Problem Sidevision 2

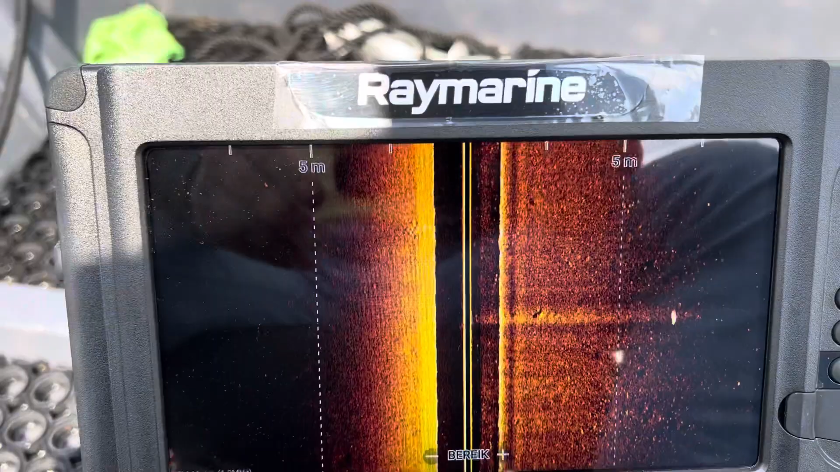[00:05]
Ik ga nu weer op hetzelfde stukje, maar nu zie je het effect nog steeds. Ik moet nu de transducer aan de bakbordstand zitten.
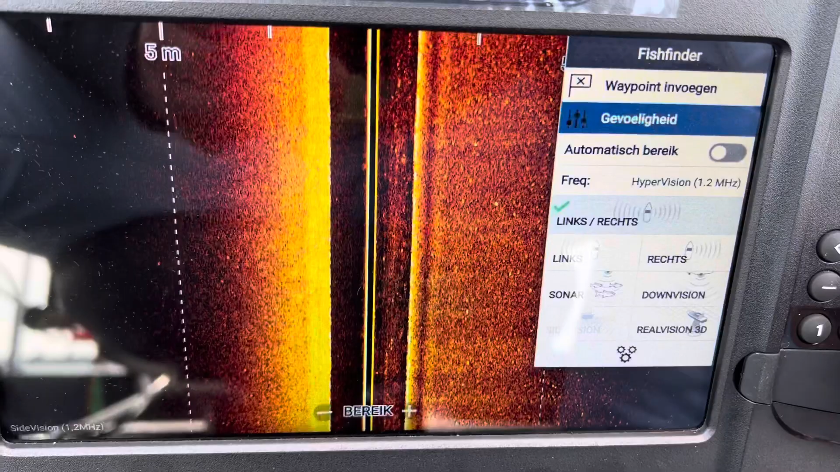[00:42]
Versterking die heb ik al iets boven normaal staan.
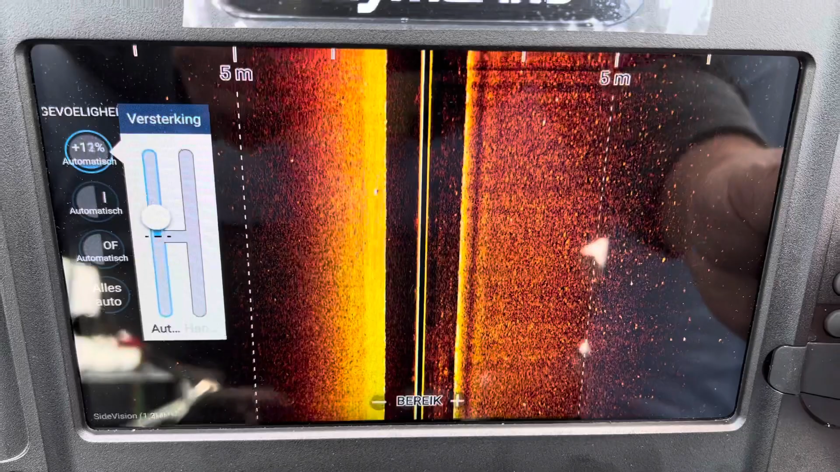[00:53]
Als ik hem in de auto heb staan is het verschil ook duidelijk.
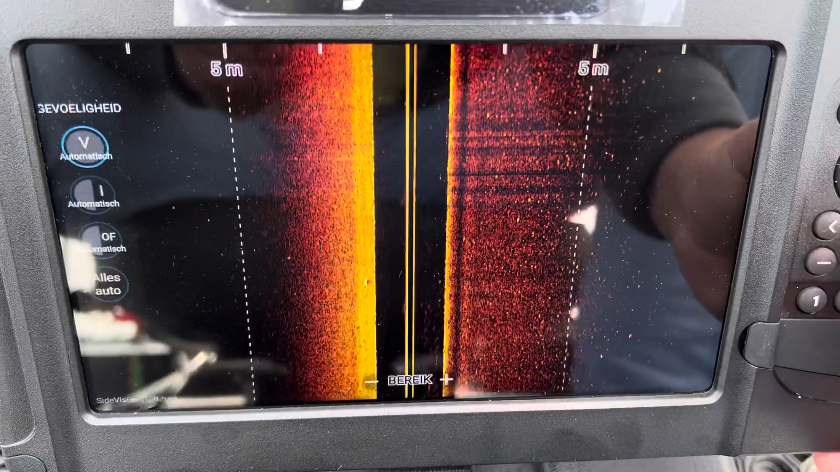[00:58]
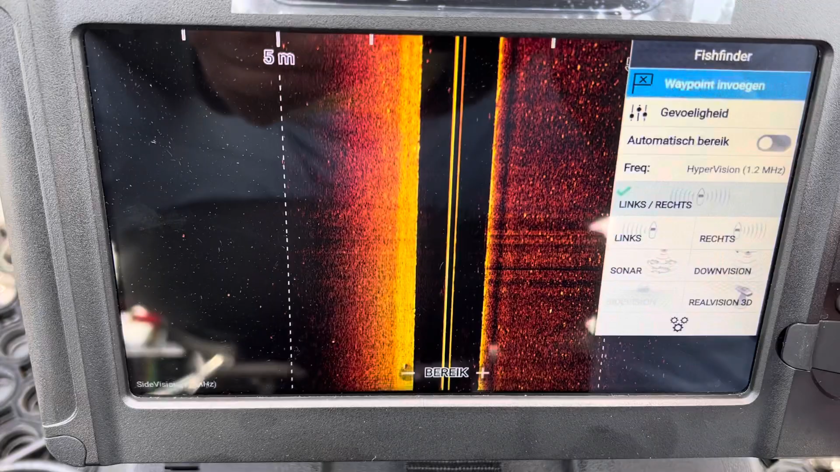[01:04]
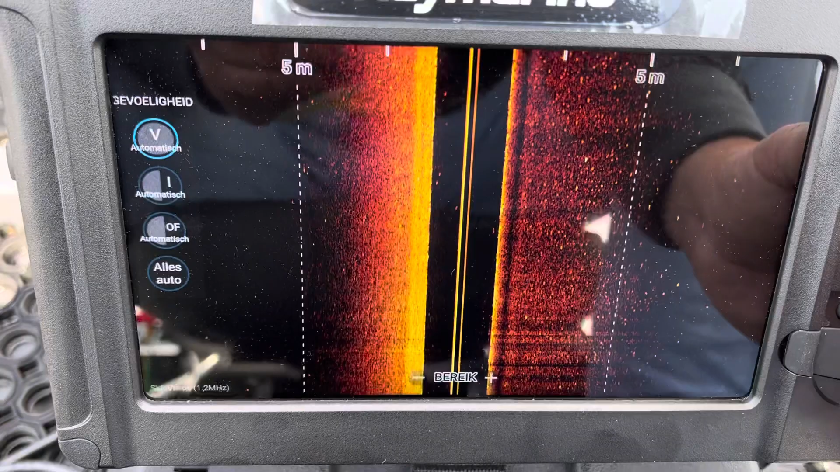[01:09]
Ik zie echt detail wat met
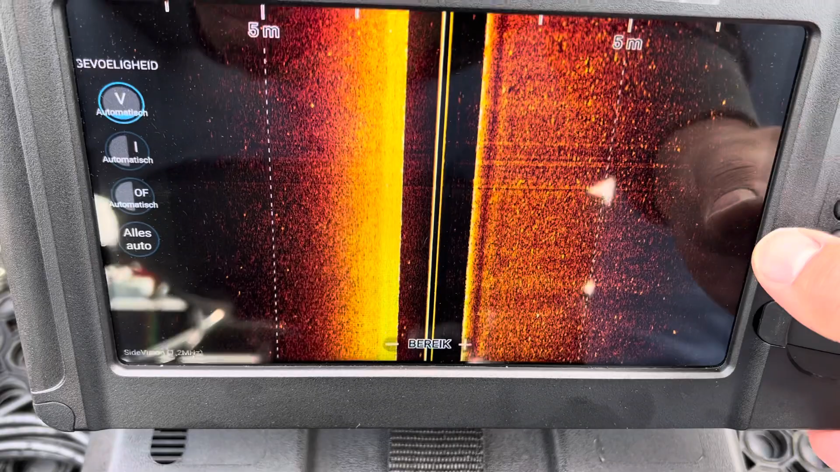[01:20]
de verre buitenkant.
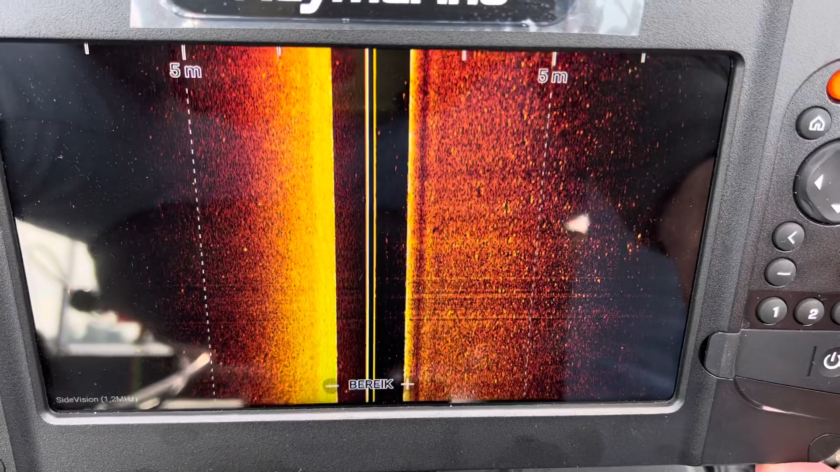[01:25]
Maar de linkerkant is praktisch helemaal zwart.
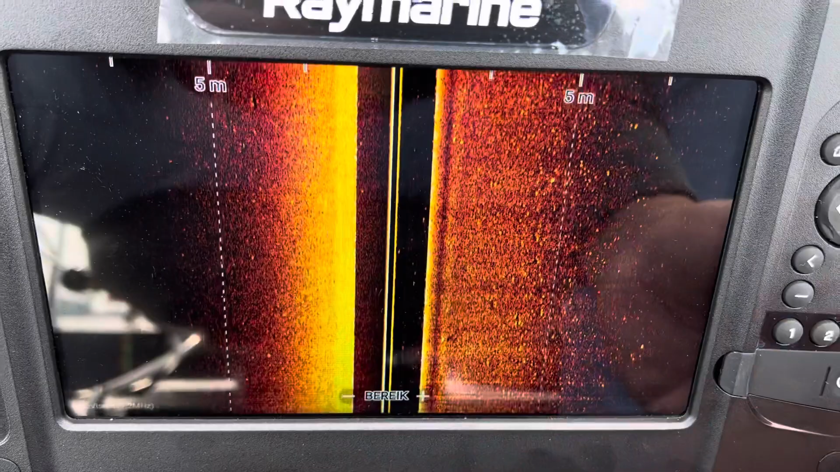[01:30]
Terwijl hier zie ik nog een rode hef tot en met de buitenkant.
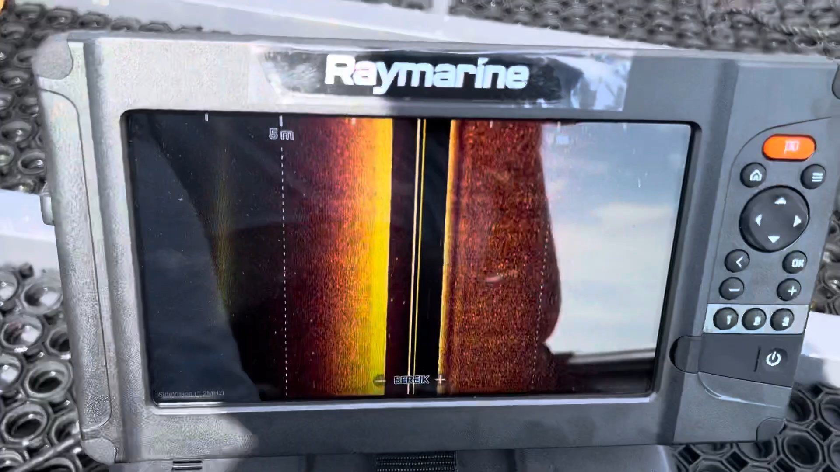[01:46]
Nu is de linkerkant donker. Het lijkt alsof je daar minder ver scant.
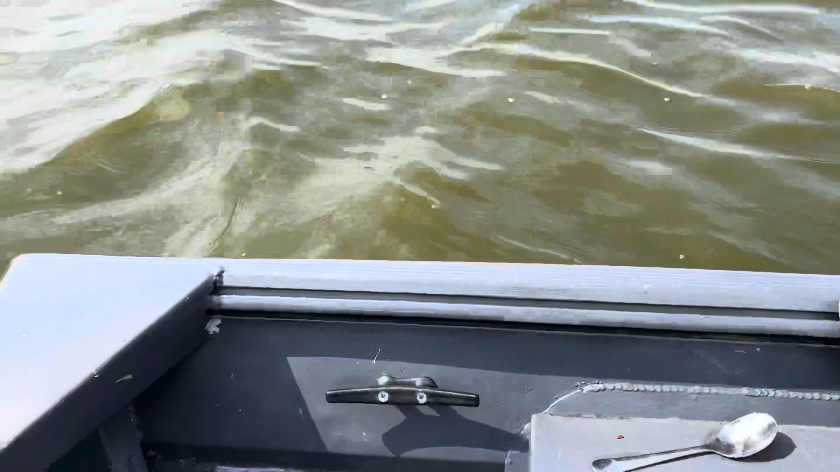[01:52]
Als ik hem iets kantel, zeg maar uit het horizontale haal.
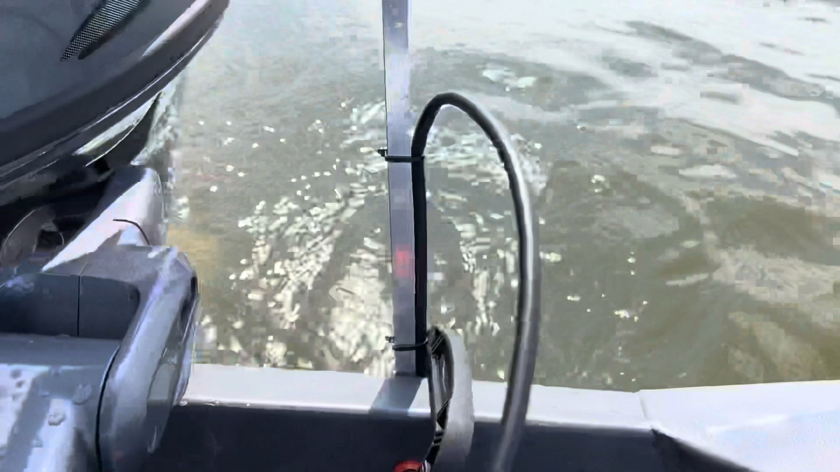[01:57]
Dus zeg maar iets schuim zet. Overdreven gezegd.
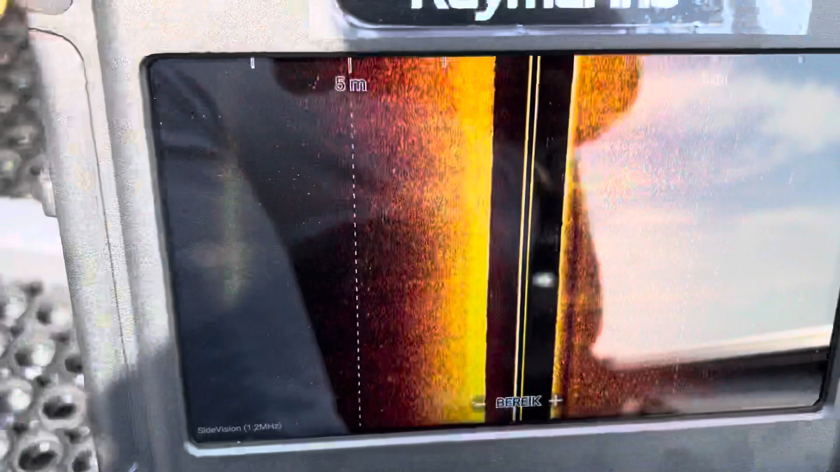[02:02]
Dan zie je, dan begint hij dus meer naar buiten te schijnen.
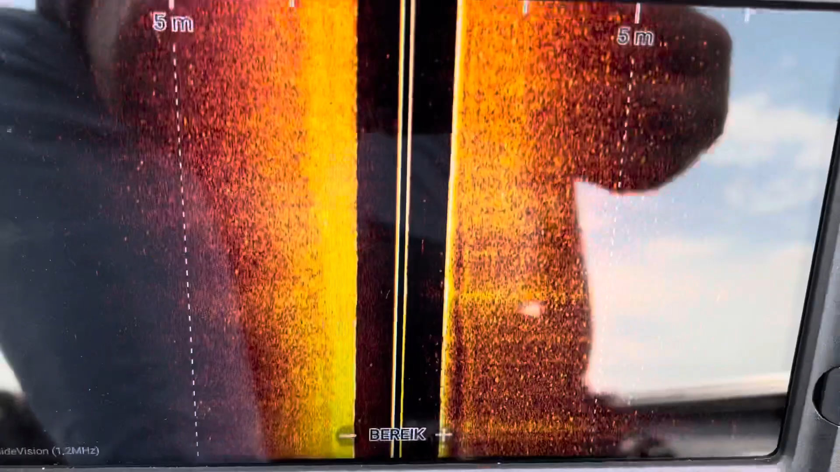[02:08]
Dus ik heb het vermoeden dat die sidevision
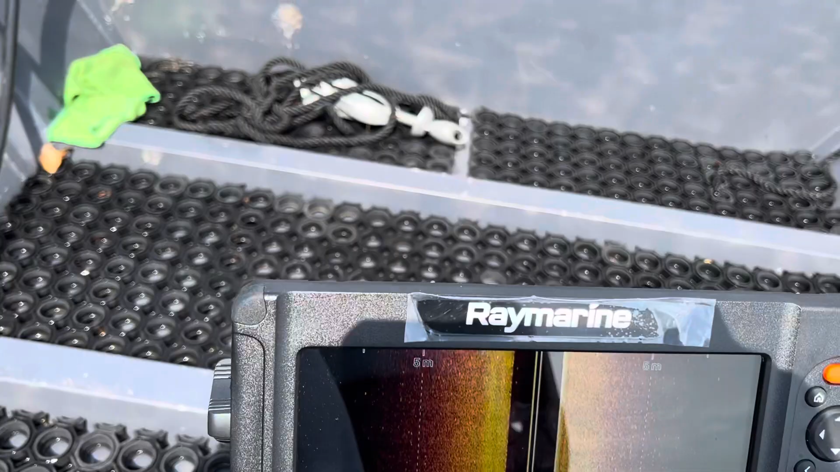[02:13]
sensor
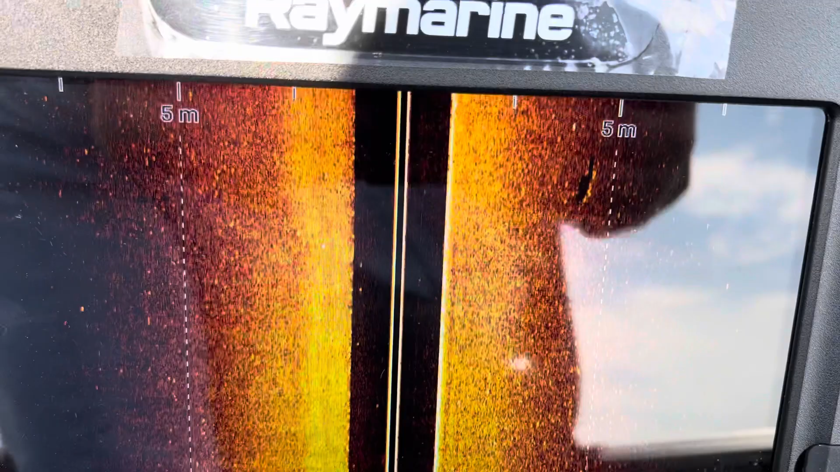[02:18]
niet recht in de transducer gemonteerd zit.
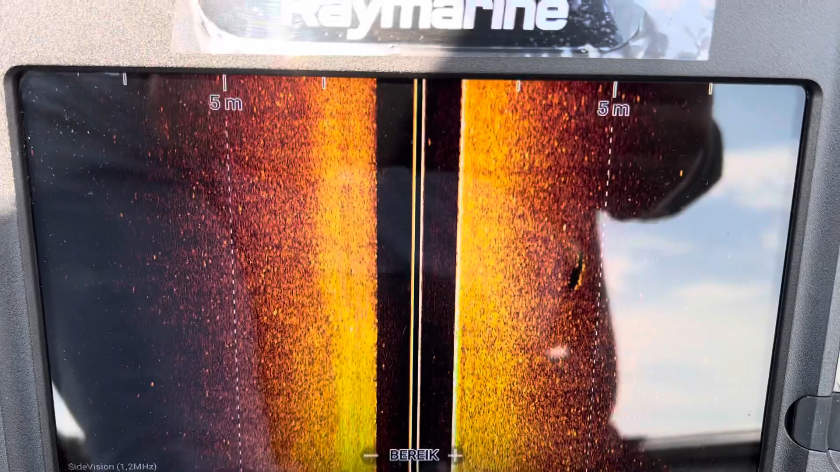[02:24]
Kijk nu heb je ongeveer een gelijkmatig beeld.